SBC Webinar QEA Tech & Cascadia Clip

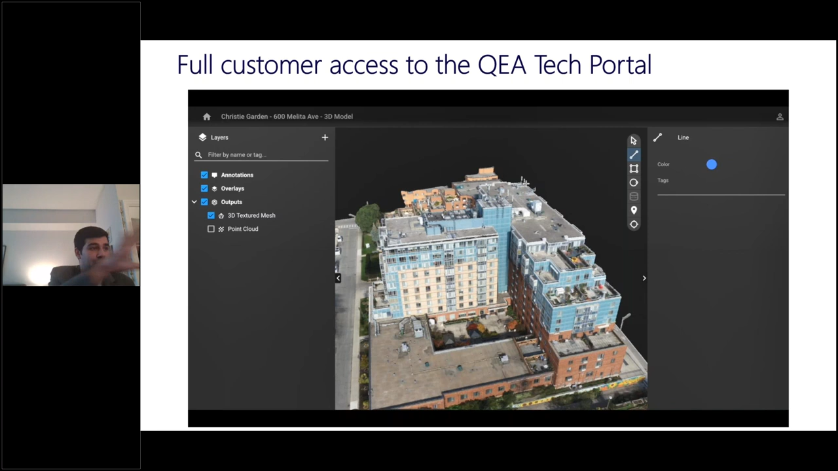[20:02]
this uh through this portal as you can see uh there's the measurement uh part and it's pretty accurate this is just a little glimpse into our software suite uh so while these applications form the backbone of our analysis we recently moved everything over the cloud and integrated all these applications to allow a greater flexibility and speed
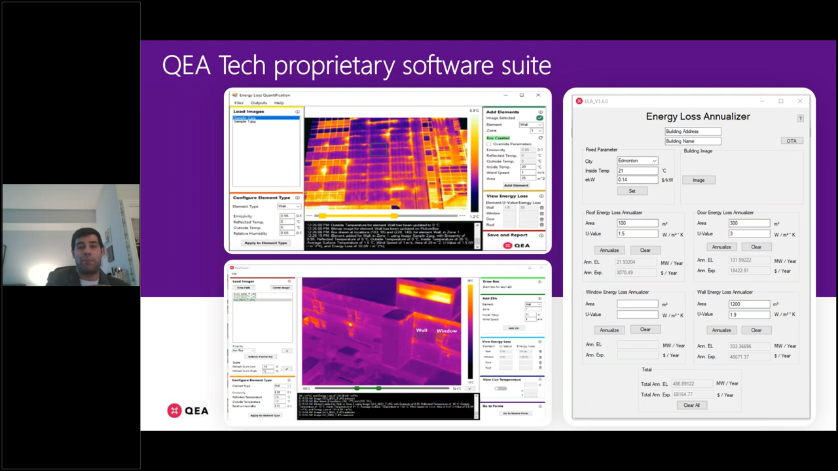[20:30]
on the analysis so uh one example was where it took about 30 minutes earlier to generate a full-fledged report that can now that now takes under 30 seconds
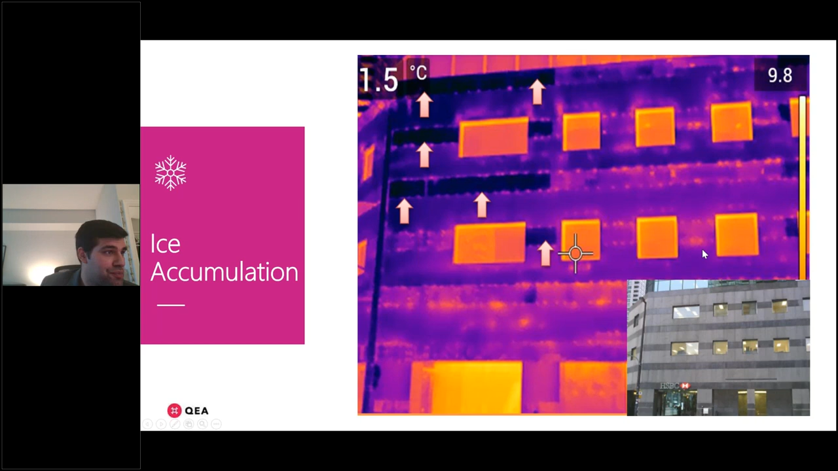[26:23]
trapped behind the wall and froze and um on a side note you can also see some thermal bridging on this image so these scans also help find cracks and leaks not visible to the naked eye um you can see this wall looks absolutely fine in broad daylight but under the eye of uh the infrared camera you can see a crack right here um a thermal image was taken after it had rained and you can see uh the you can
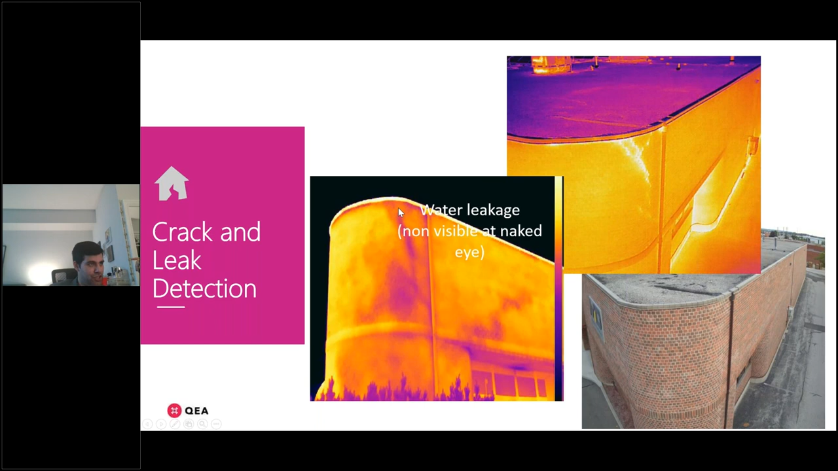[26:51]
see the path of moisture is taking on this wall and where it's accumulating it's really interesting finally i mean the use cases of this technology are inevitable uh so far i've spoken about the building envelope but there's applications on the solar side power lines and whatnot as well but coming back to buildings in my opinion every single building in the world can use this service right the performance of all buildings can be measured and the energy effects of any